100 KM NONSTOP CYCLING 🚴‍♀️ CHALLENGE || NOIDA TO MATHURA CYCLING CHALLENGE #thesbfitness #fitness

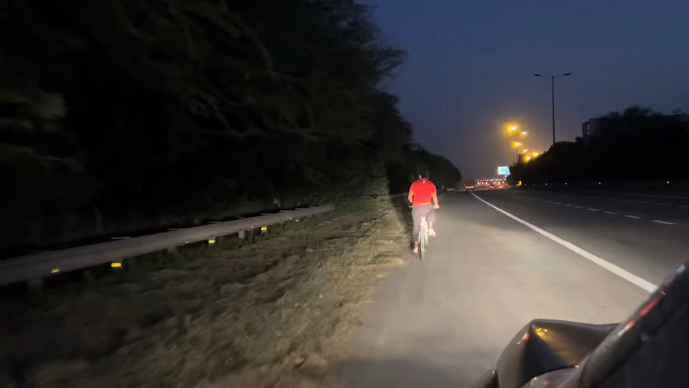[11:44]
भाई सामने आ रहा है देखो जेवर टोल, और ये पिंटू मुश्किल से ऐसे ही है आपका 500 मीटर, ठीक है, और भाई 38 किलोमीटर लड़का के पूरे हो चुके हैं।
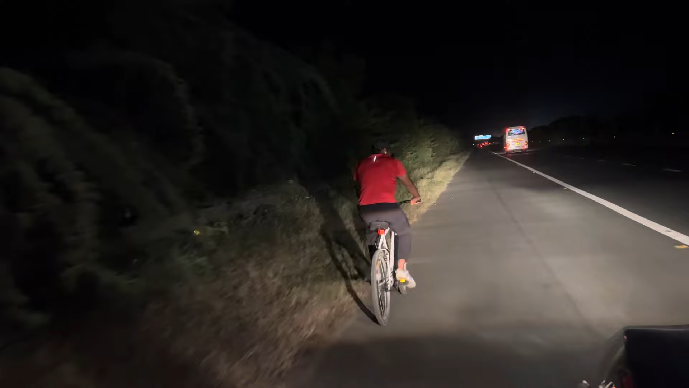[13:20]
चलो अभी देखते हैं, अभी तो 50% भी ना हुआ भाई, अभी तो 50% बाकी है, पर जूस वूस के लिए मन कर रहा। चलो देखते हैं, चले 50 होने वाले हो गए, हो गए भाई 50 भाई 50 हो लिए सामने, किलोमीटर होने वाले हैं
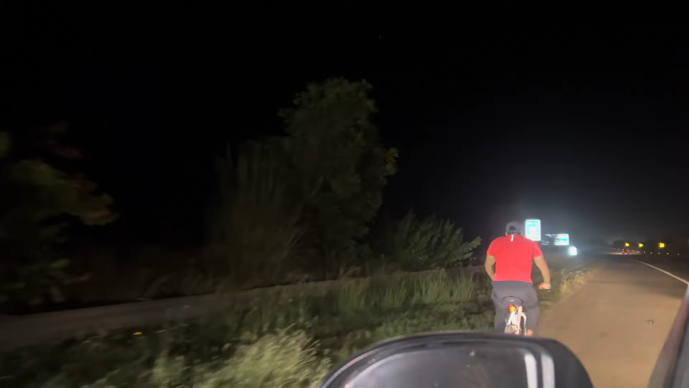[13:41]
लगभग 50% हो गया भाई, चले शाबाश, बैग भी दिखाना,
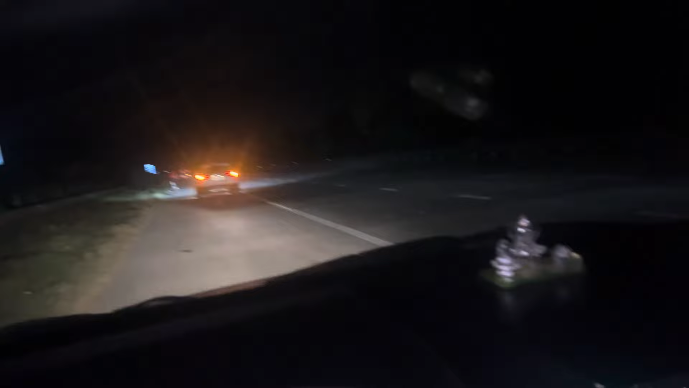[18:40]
तो भाई आप देख लो 74.8 किलोमीटर चल चुका अभी तक लड़का। बहुत बड़ी बात है भाई, बहुत बड़ी बात है, क्योंकि कभी भी लाइफ में नहीं चलाई।
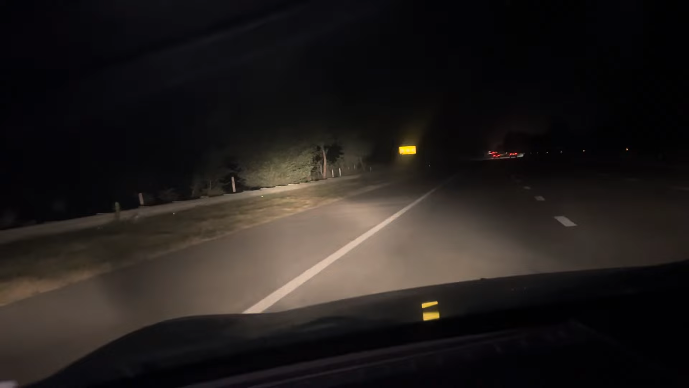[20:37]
हम लोगों ने ले लिया यू टर्न, अब 20 किलोमीटर और चलाएगा बस लड़का भाई, पूरे 20 ही है। तो ऑल द बेस्ट पिंटू, 20 किलोमीटर और बचा भाई, कर दे इसे भी। चल चल चल चल, पूछ ले चाहे कुछ चाहिए तो। हां हो गई, हो जाएगी। बस पानी चाहिए, पानी।
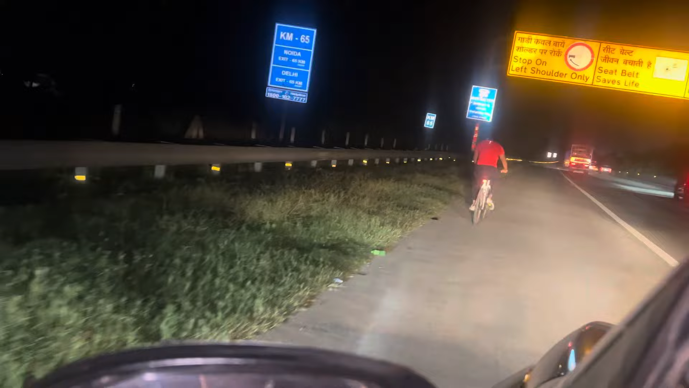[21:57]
तो भाई लड़के ने 95 किलोमीटर कर दिया कि देख लो आप,